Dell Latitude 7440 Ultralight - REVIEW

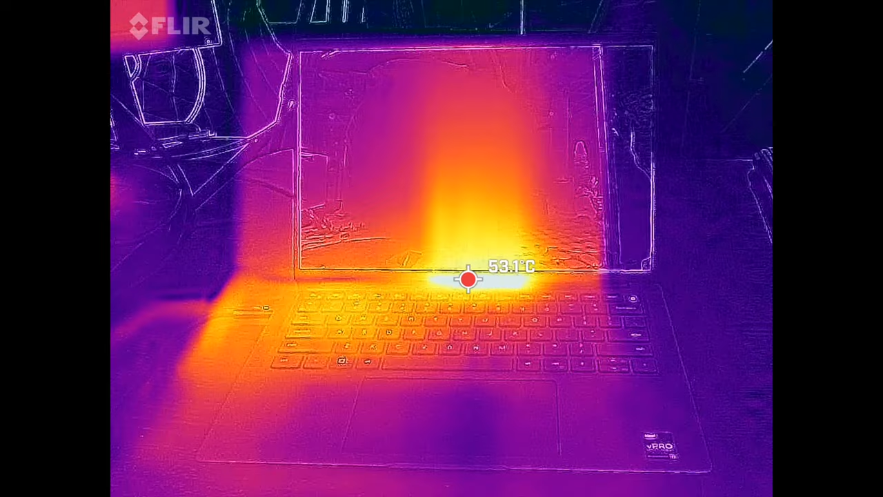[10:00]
uh you can see on the underside not too bad although you will notice a few hot spots here and there
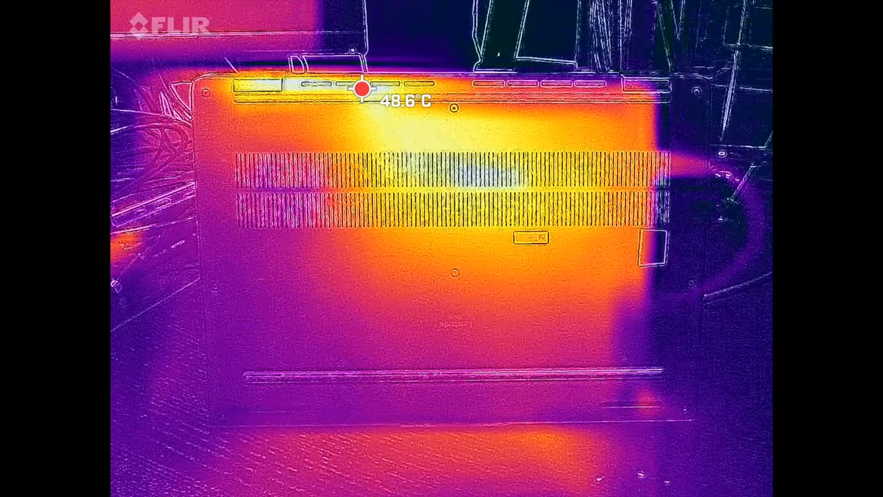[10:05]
but the overall takeaway is yes it can get a little bit hot but nothing too outrageous
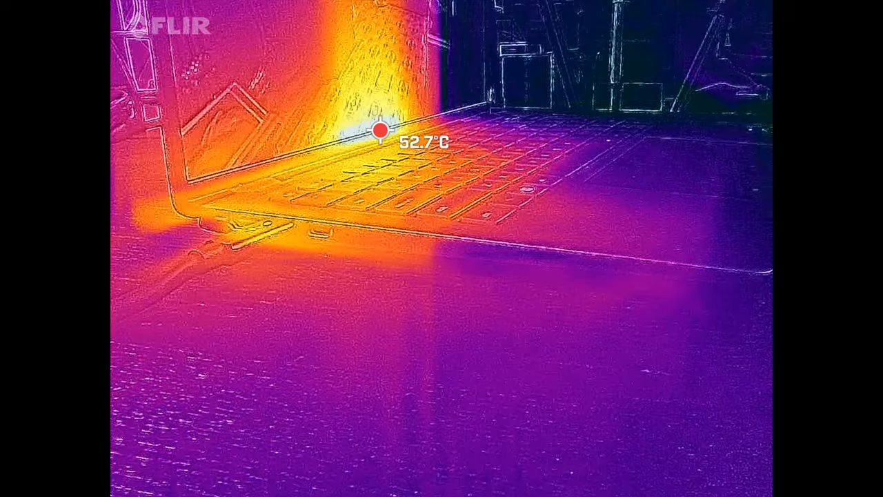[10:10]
On screen: spot 52.7°C
nothing too unreasonable and when it comes to the fan noise under heavy load reaching about 42 decibels at its peak